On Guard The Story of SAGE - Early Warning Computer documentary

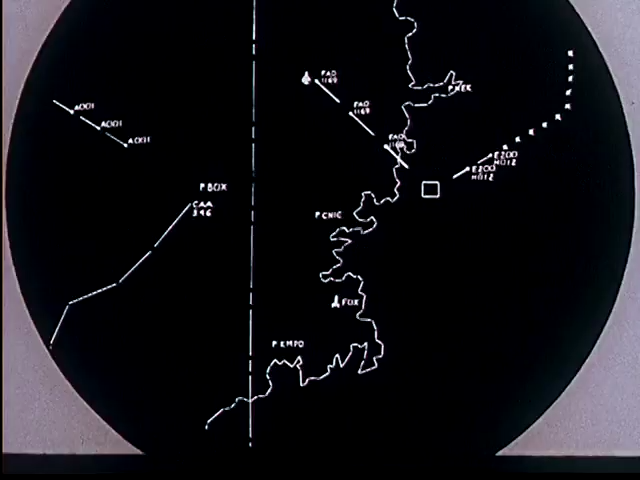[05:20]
not only can a clear picture of the changing air situation be displayed on a scope, but if the airman wishes to see how things got that way,